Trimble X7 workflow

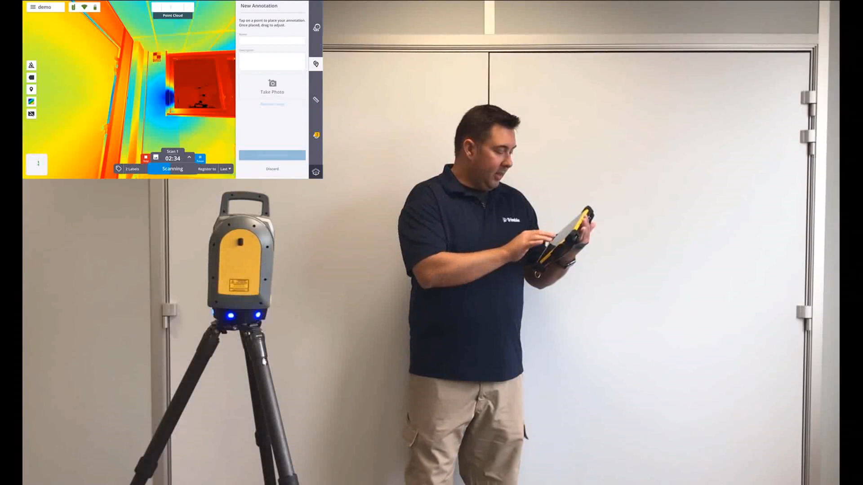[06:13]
Here, let's say we want to add a new annotation up here where that target is. Just zoom in where it is, tap on the target, I'll just give it a name of target. I can type in a description if I wanted to. Black and white target. I can also go in and take a photo of this. So just hold the tablet up, do a quick snapshot and create our annotation. Now, these annotations are great because while you're in the field looking at the scene where it's easy to interpret and understand what's going on, you can pick out these important features.
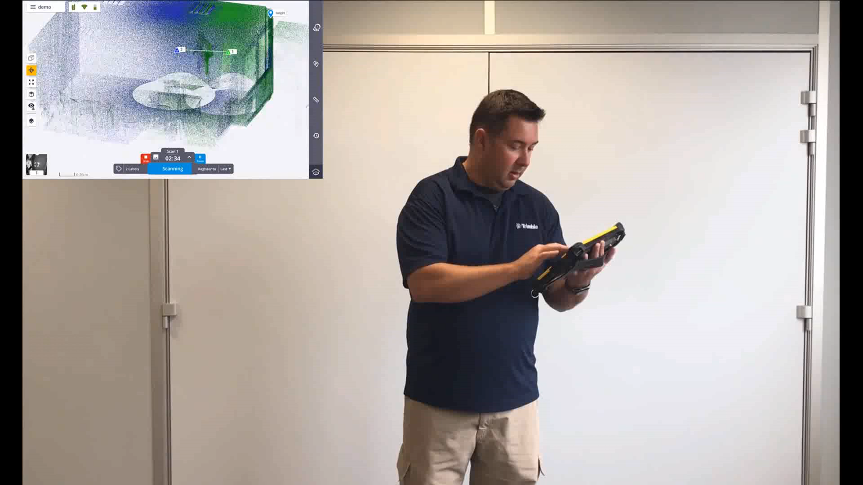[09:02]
And I can also see all of my data coming together. So you've seen the auto registration. We do have some annual registration tools in here. I'll just kind of quickly show you that. If for some reason the auto registration should fail, it's probably for a reason.